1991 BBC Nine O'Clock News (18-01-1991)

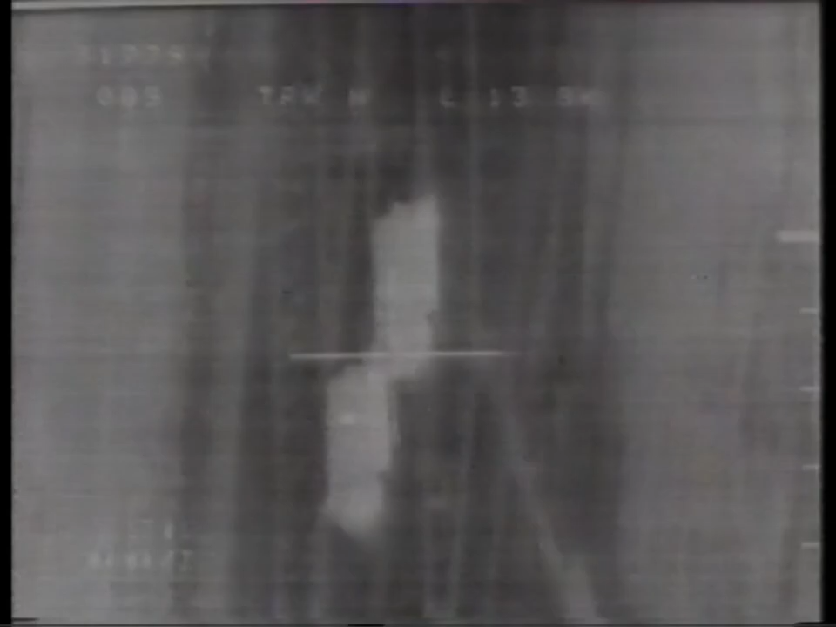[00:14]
The U.S. Air Force video shows the accuracy of precision bombing of carefully chosen targets in Iraq.
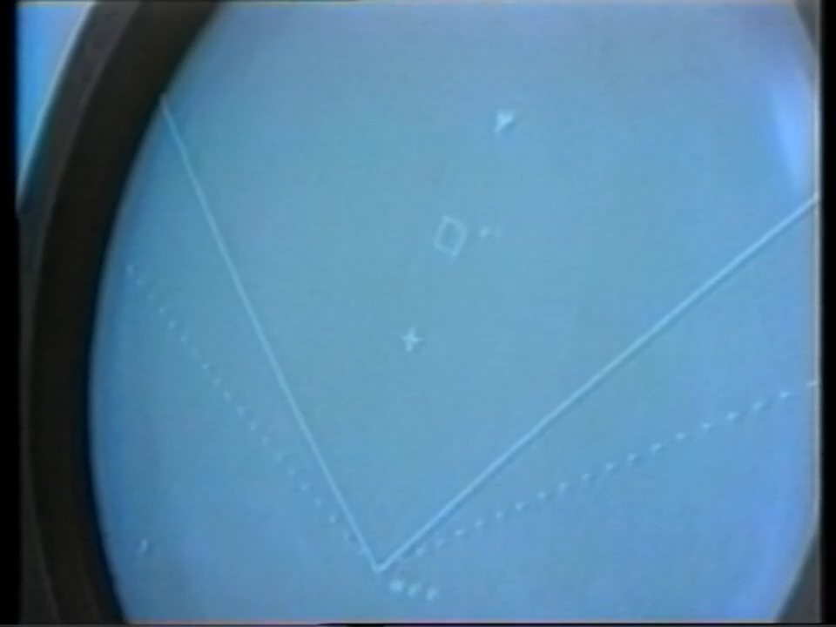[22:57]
This footage of a test firing shows a Patriot rising under computer guidance to intercept a missile falling at 3,000 miles per hour. It did this for real last night.
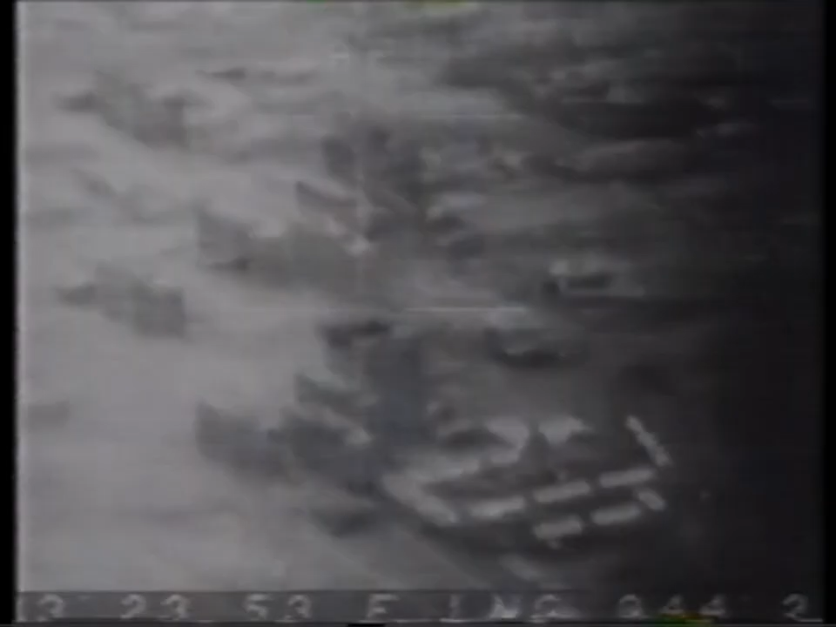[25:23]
An American bomber's view of Baghdad. The Allies have released these remarkable pictures to prove the precision accuracy of their attacks. This one, for example, on the Iraqi Air Force HQ.
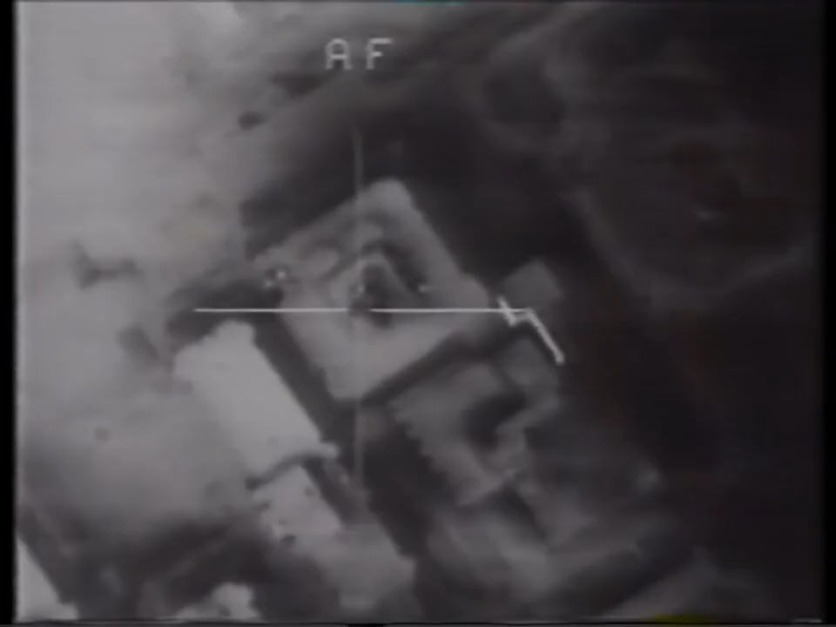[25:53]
This is the headquarters of the Air Force, and keep your eye on all sides of the building as the airplane overflies the building and drops the bomb down through the center of the building.
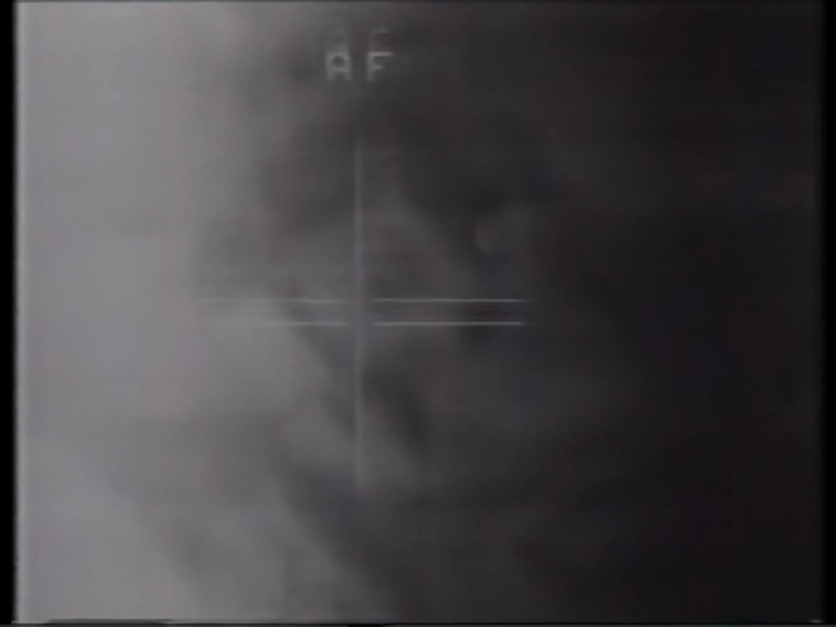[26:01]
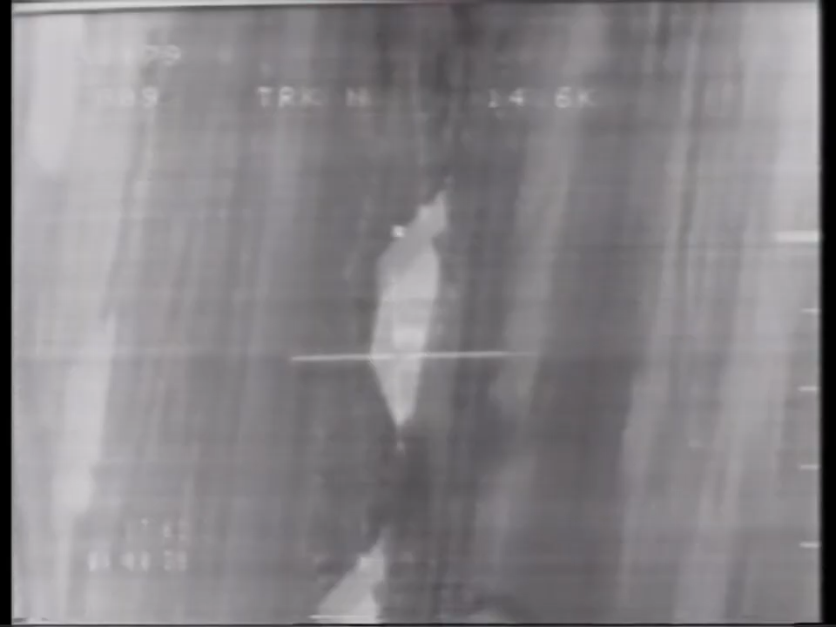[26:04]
On this occasion, the target is a Scud missile bunker in Kuwait.
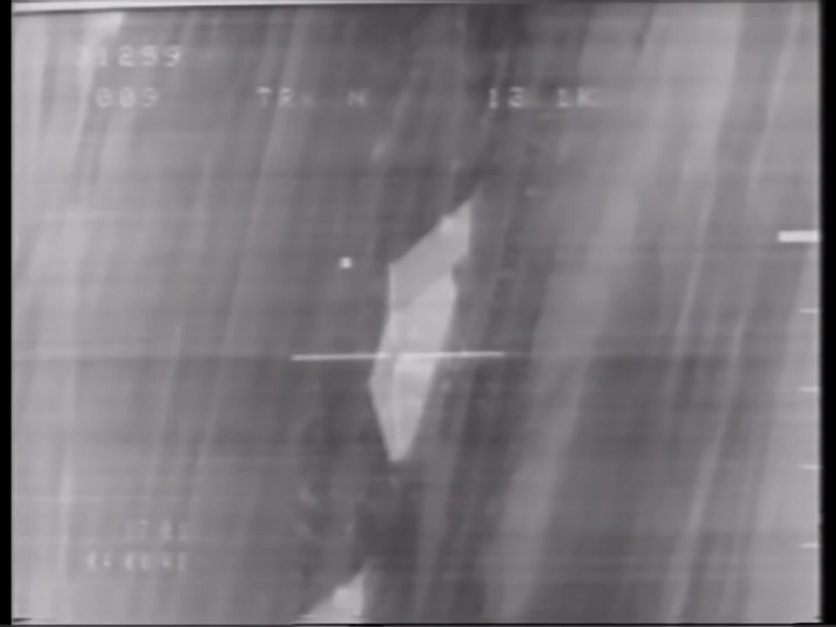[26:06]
Like many others, it's about to be destroyed by laser-guided bombs,
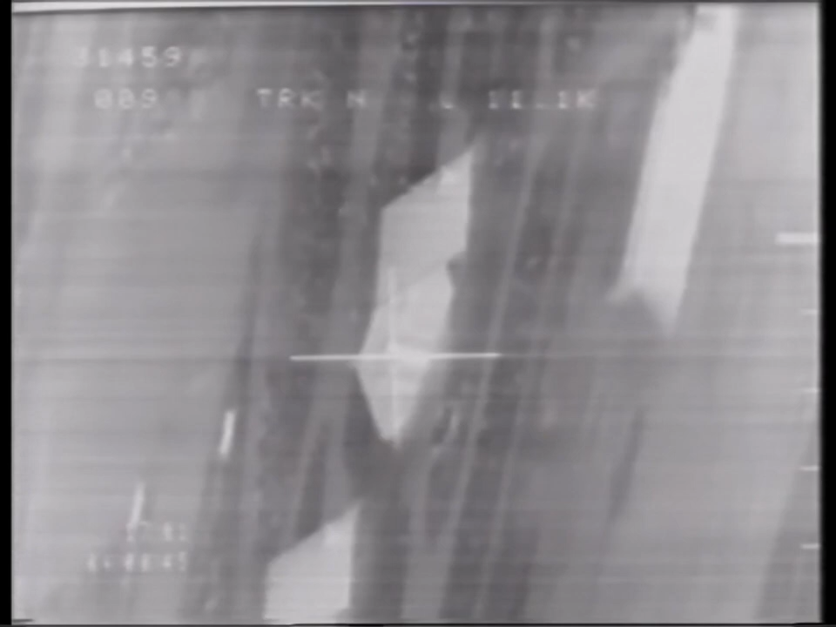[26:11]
a technique first tried in Vietnam, but now developed to produce devastating accuracy.
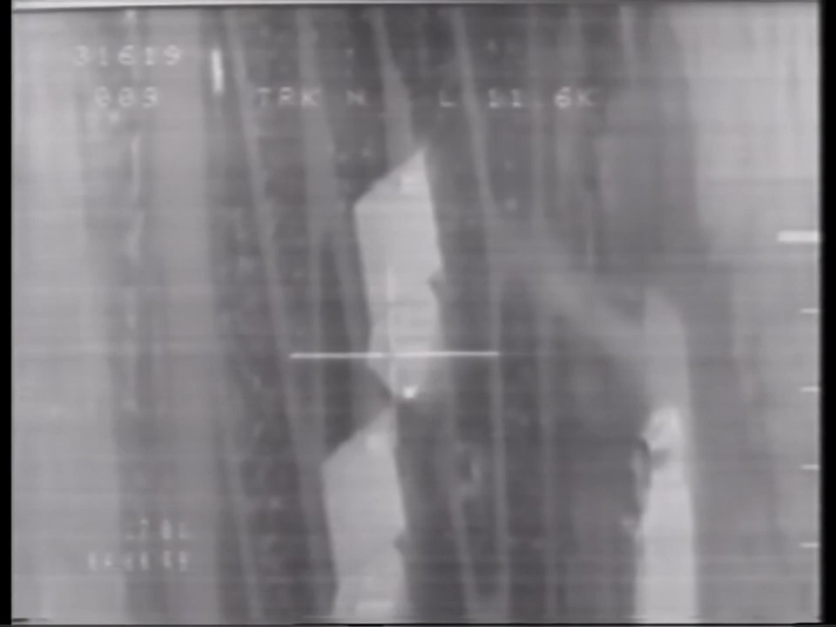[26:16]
From two miles away, the F-111 directs its bombs into the door of the bunker.
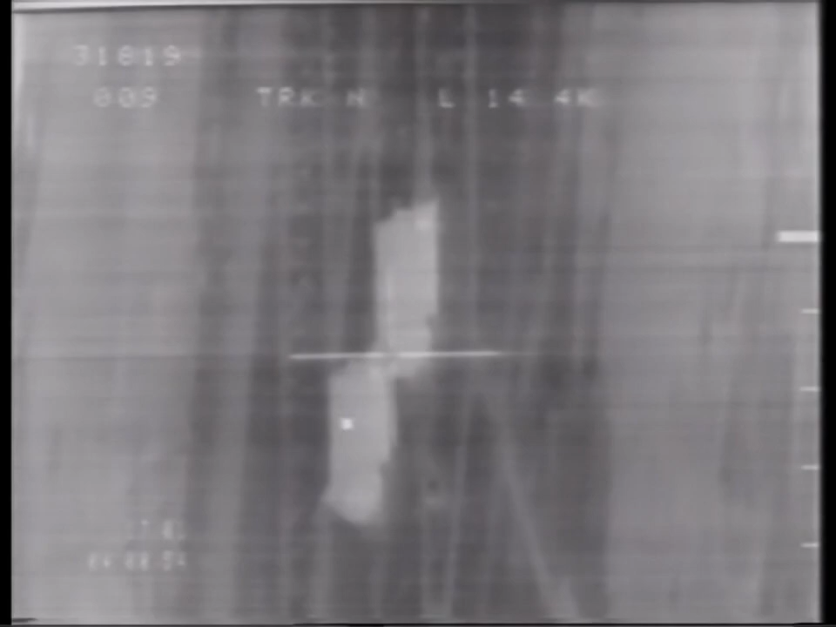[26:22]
And you'll be able to count each bomb. One, two.
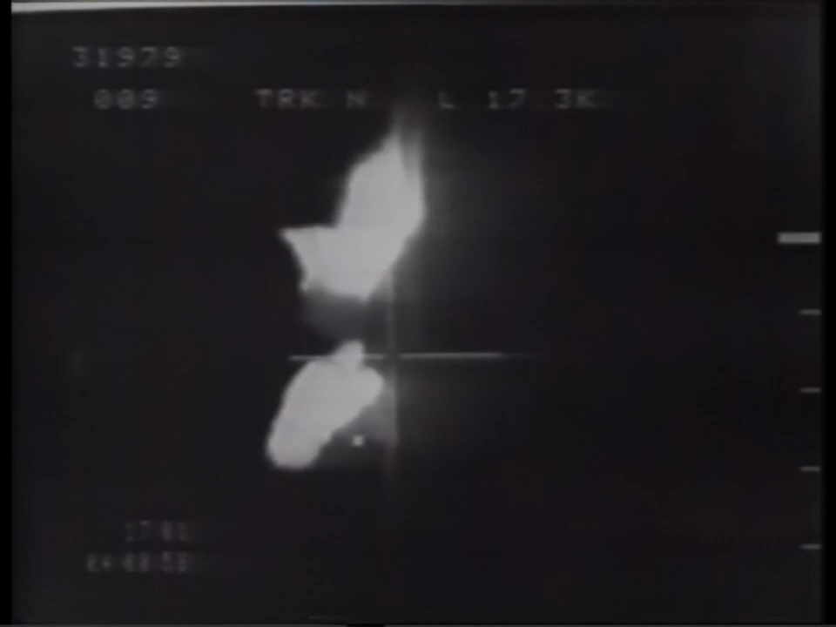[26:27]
Here,
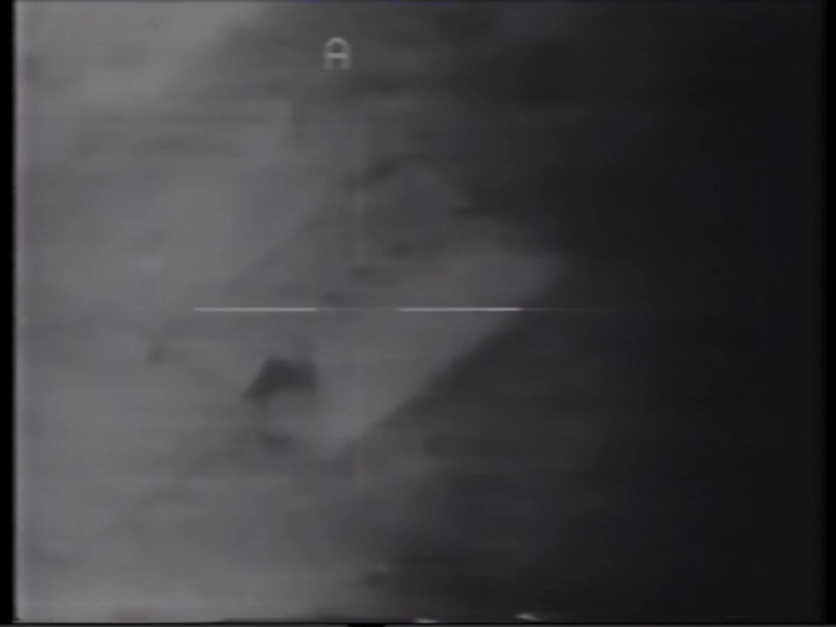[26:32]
the eerily silent pilot's eye video shows an air defense headquarters reportedly used by Saddam Hussein. With the sights lined up, laser again guides down the bomb. This time, the way in is even more ingenious.
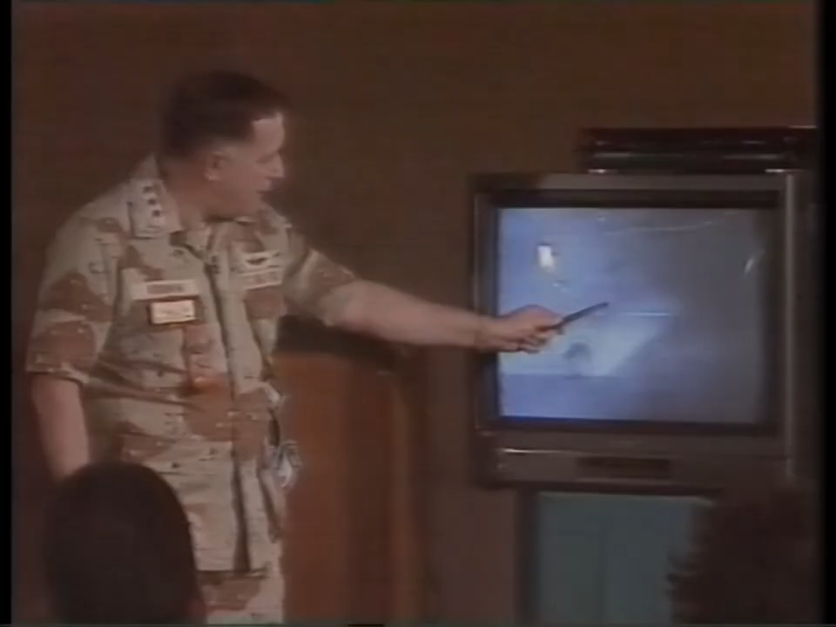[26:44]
These are air shafts that provide best access into this concrete structure.
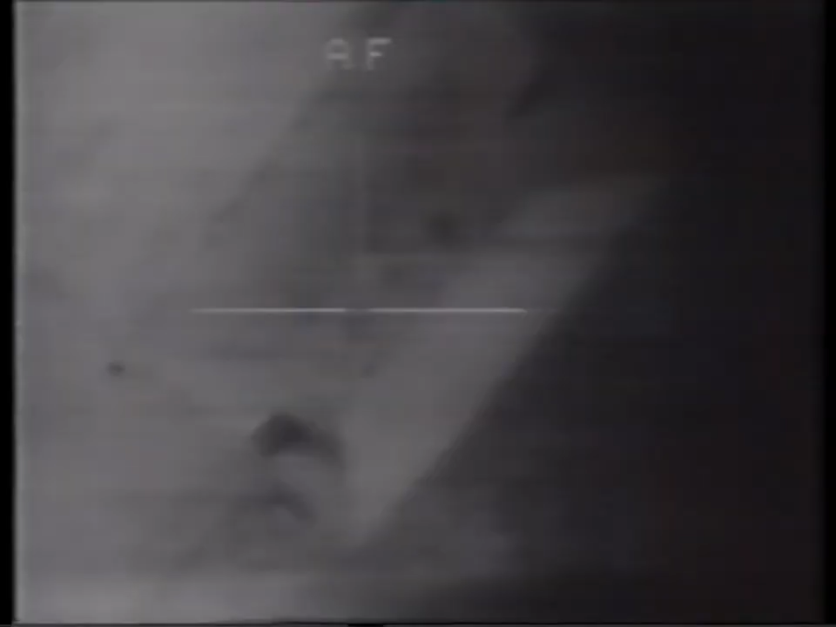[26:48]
And keep your eye on the front door of the airlock door as the debris comes out the door from the bomb going in this lead-in air shaft.
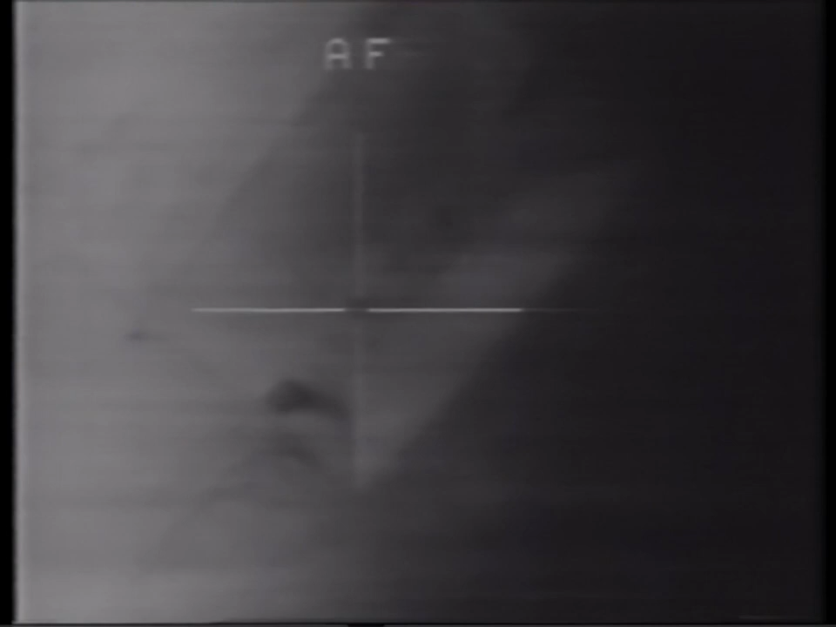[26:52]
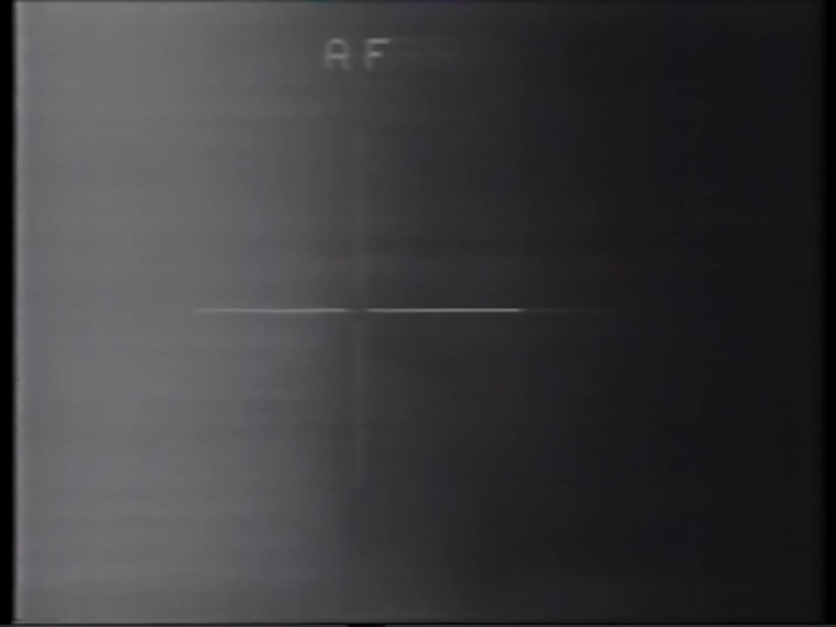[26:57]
Here, the target's already been hit once by a stealth bomber.
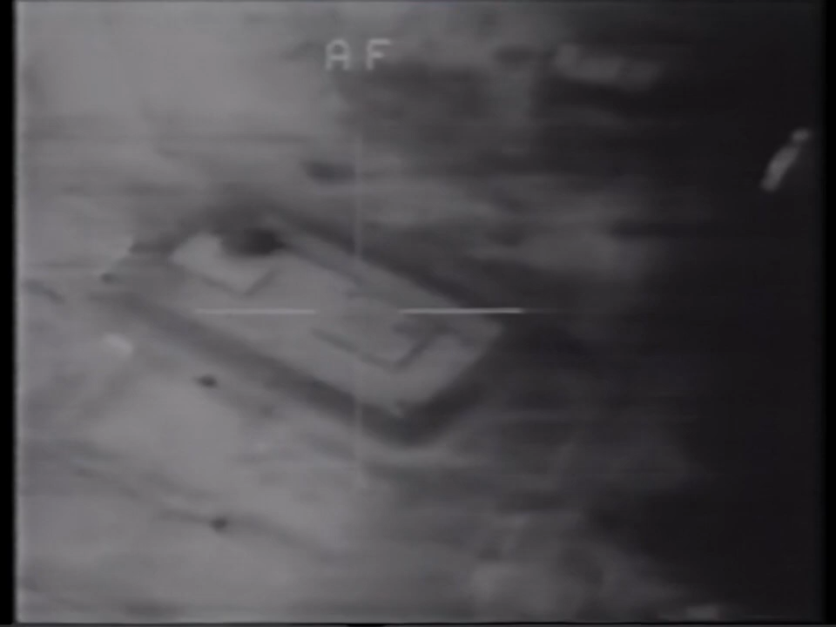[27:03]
The plane's so secret, the Americans didn't even admit they had it until three years ago.
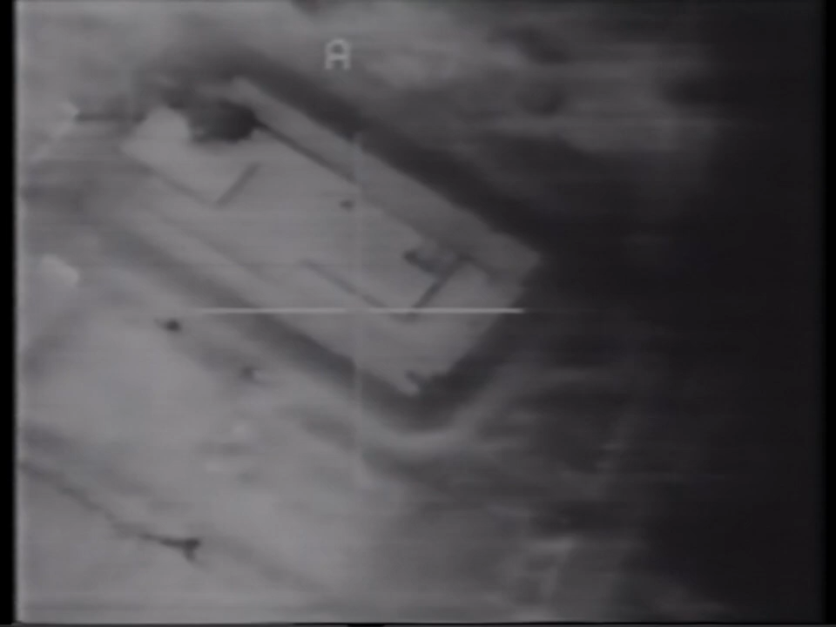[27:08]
But the building still stands, so a second aircraft comes in to finish off the mission. And this part of the building here provides some constructural weakness that will be exploited in this attack,
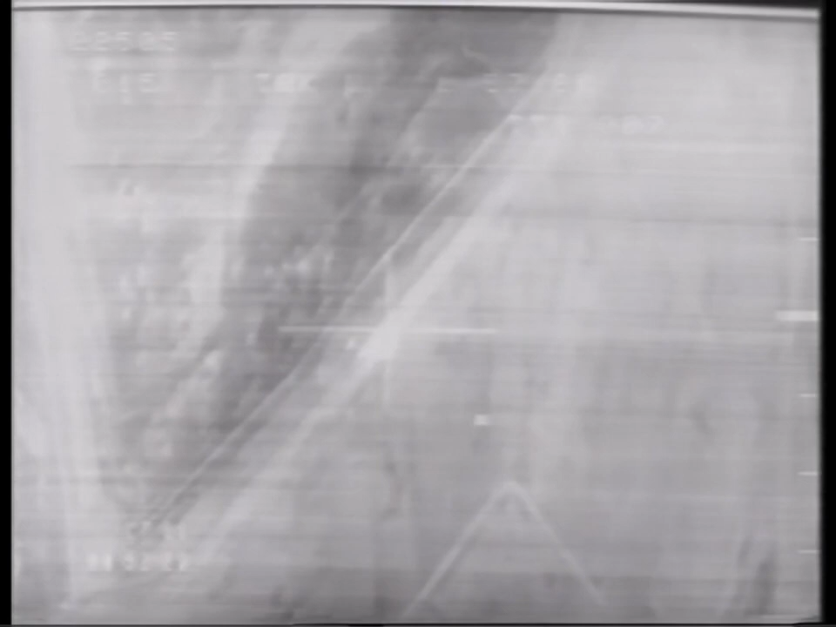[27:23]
and the bomb will hit in this area here. Airfields, too, are vital targets, of course. And this one is halfway between Baghdad and Kuwait. American pilots use the same combination of skill and laser technology to do the damage in the very center of the runway.